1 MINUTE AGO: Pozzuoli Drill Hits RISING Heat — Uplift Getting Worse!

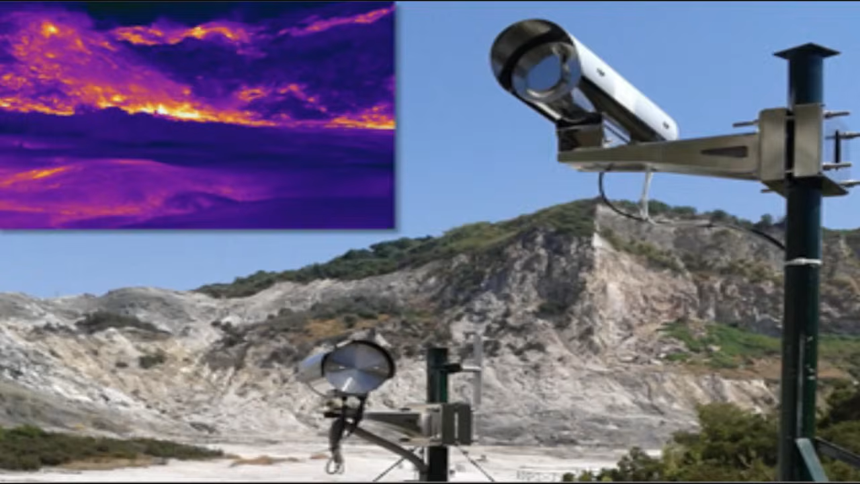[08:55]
and surveillance tools now include thermal imaging and drone surveys to close observational gaps. INEVE technicians continue microzoning surveys at Via Napoli to map soil response under shallow stress.